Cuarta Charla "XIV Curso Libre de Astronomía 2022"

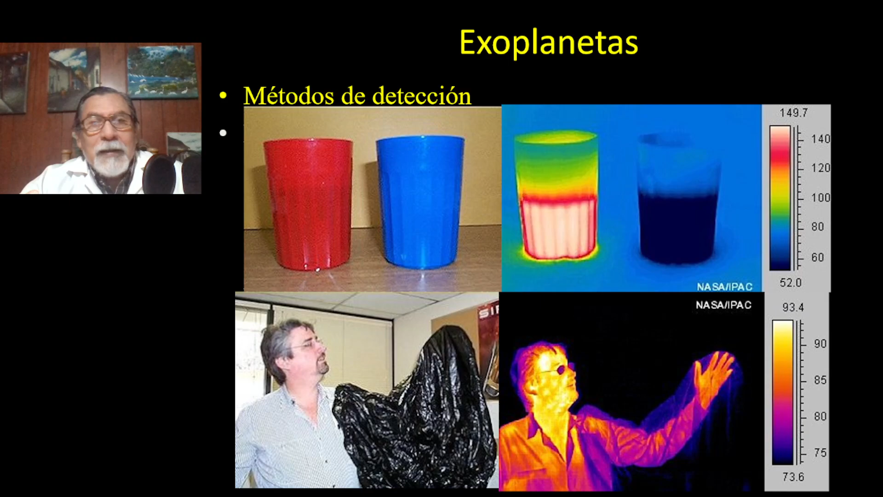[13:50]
La onda visible no atraviesa el plástico. La onda infrarroja sí atraviesa el plástico. Esa tecnología se está ocupando en los satélites, particularmente con el web, como vamos a ver un poco al final.
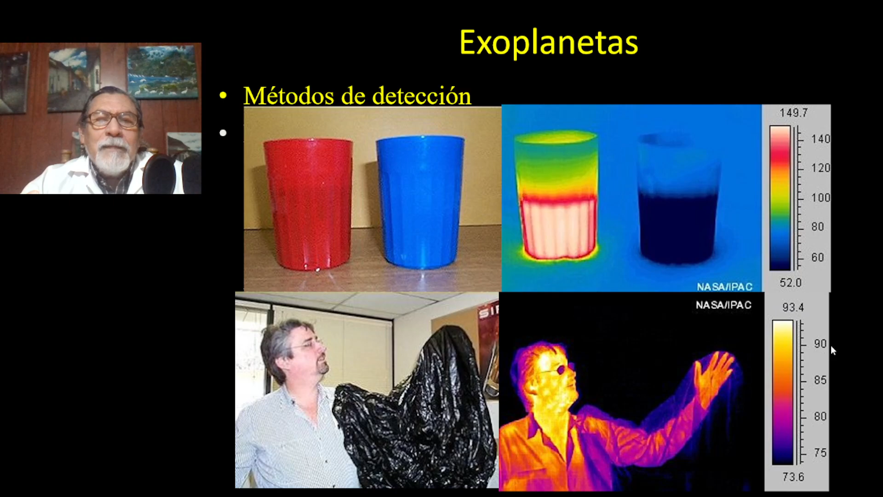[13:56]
Entonces entremos pues un poco más a las técnicas, a los métodos de cómo se determinan los exoplanetas.